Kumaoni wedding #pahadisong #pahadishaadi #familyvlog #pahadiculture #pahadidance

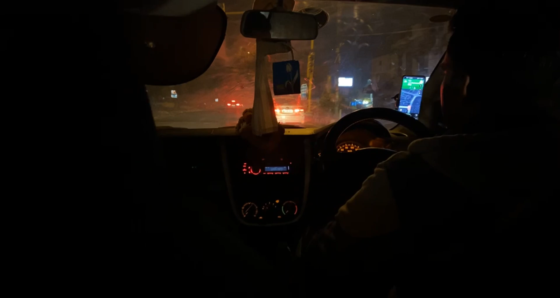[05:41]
सो ये अंशु बेटा, आप दिख नहीं रहे हो बेटा क्योंकि अंधेरा है और